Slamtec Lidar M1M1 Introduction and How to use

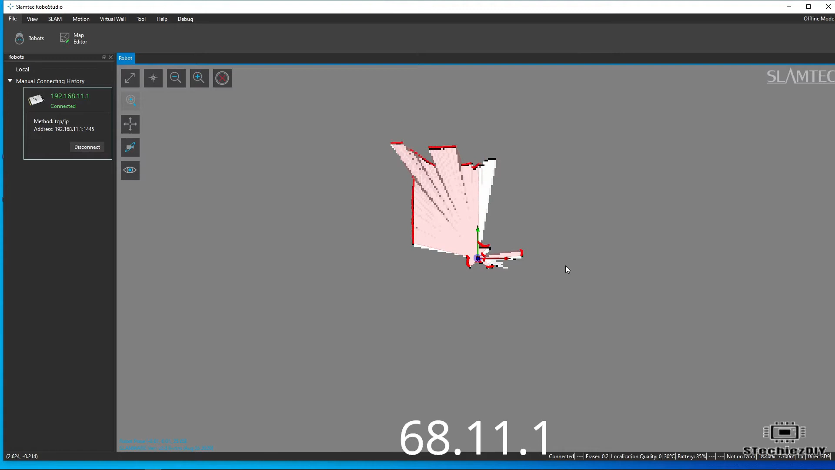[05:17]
After successful connection, you can see the sensor's data on the screen in the map format.
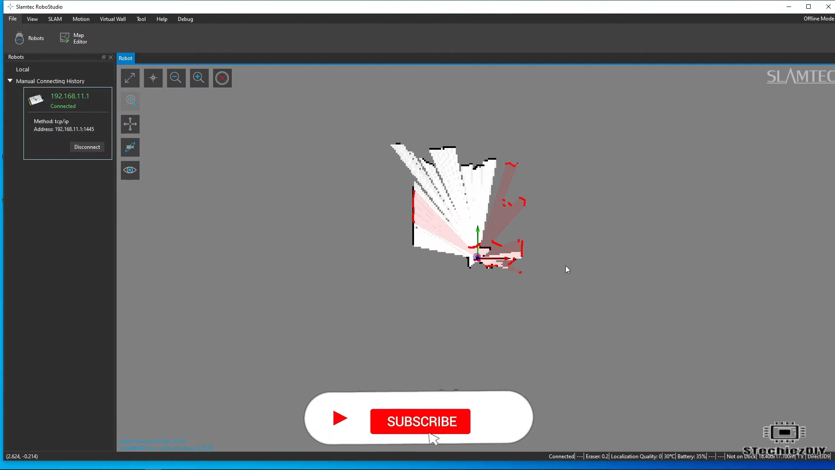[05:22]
Now you can move the sensor and it will start mapping on the screen. Like this.
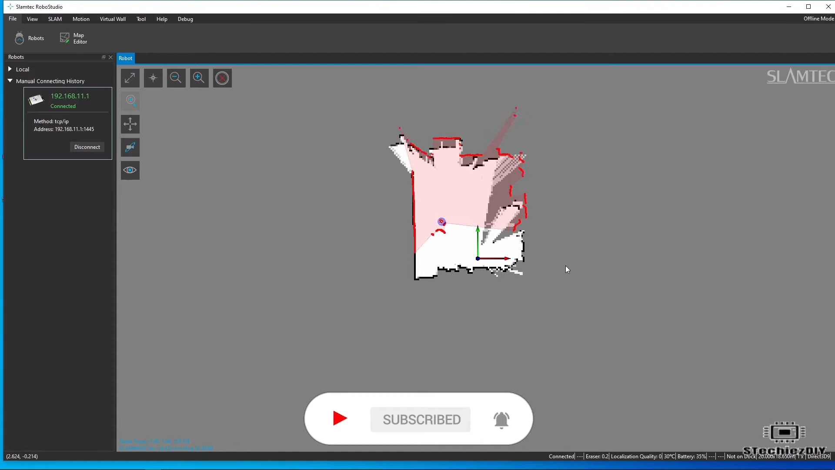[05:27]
Now you can see the sensor's data on the screen. And you can see the sensor's